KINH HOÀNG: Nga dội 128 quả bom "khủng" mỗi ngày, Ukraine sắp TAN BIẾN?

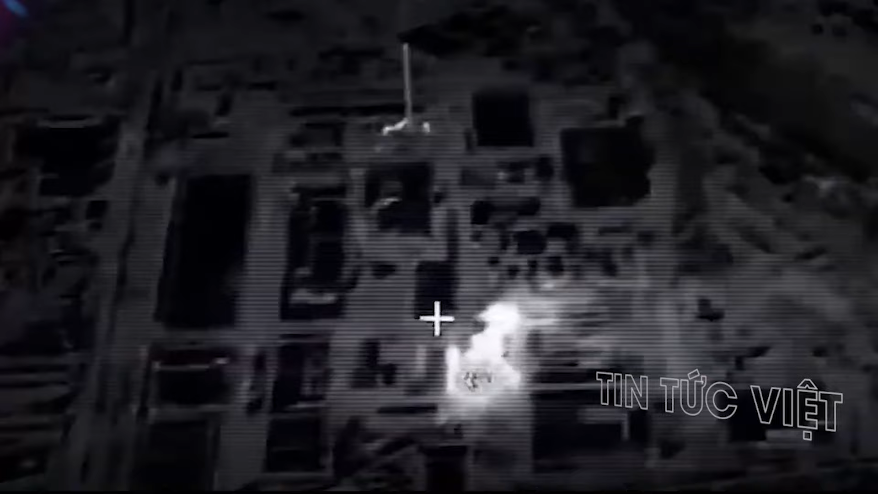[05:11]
Trong bối cảnh quân đội Nga tấn công liên tục, Ukraine đang phải gặp rất nhiều thiệt hại, đặc biệt khi đối phương ném hơn 100 quả bom mỗi ngày.
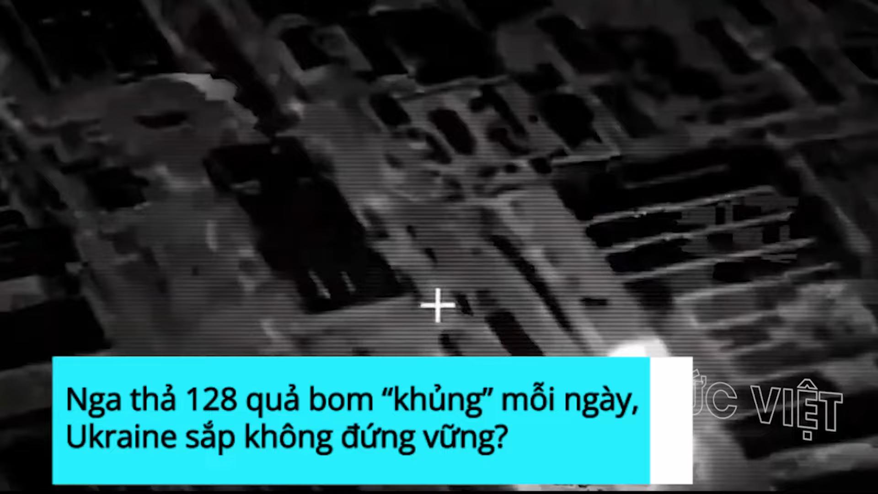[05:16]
Tổng thống Ukraine Juretsky cho biết không quân